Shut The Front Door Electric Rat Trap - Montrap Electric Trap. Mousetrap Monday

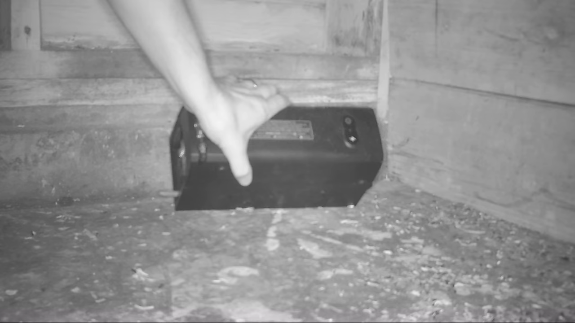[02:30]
Last night we set up the electronic mon trap in the barn. You can see that the front door is down and the light is blinking red. We caught a huge rat. This trap worked perfectly. It's very efficient at dealing with broken problems.